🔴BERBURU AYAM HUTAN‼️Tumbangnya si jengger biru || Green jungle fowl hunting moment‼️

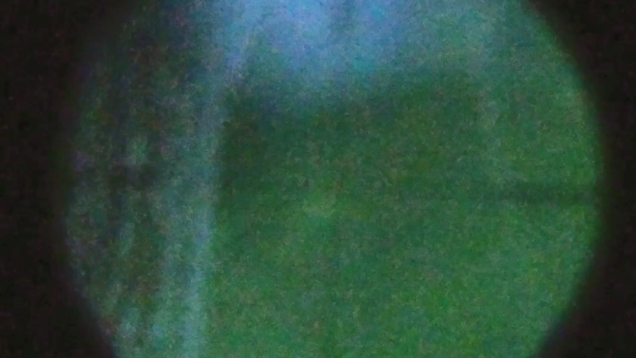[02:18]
Itu ada suara ayam hutan kawan, tapi masih belum kelihatan ya itu, begitu saya sampai di lokasi, sudah ada yang berbunyi tadi, itu dia.
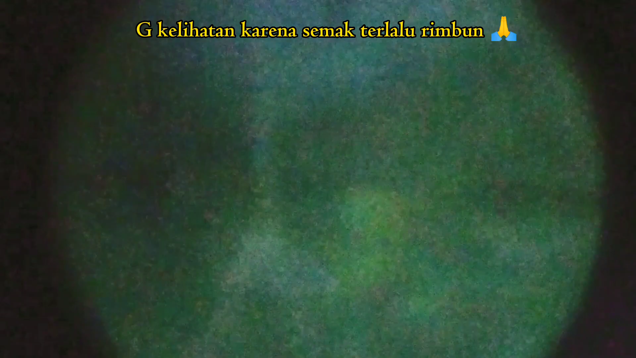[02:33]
Coba kita untik aja dulu, kalau tidak kelihatan, kita pindah posisi lagi ya.
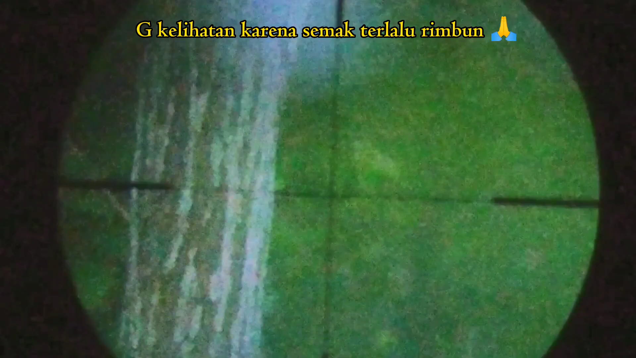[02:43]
Kita pindah aja kawan, sama sekali tidak kelihatan dia itu ayam hutan, ya kita pindah aja.
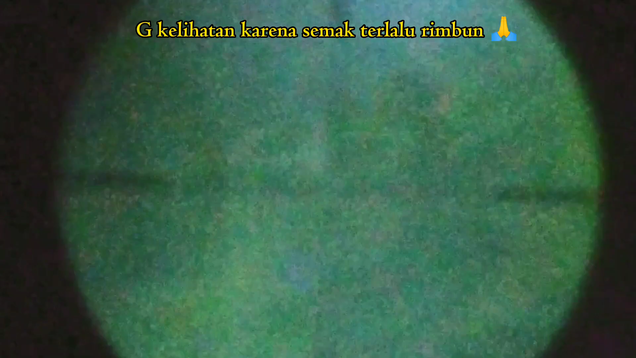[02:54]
Sampai tahu dia tidak kelihatan nanti, biar kita bisa shoot ayam hutan itu.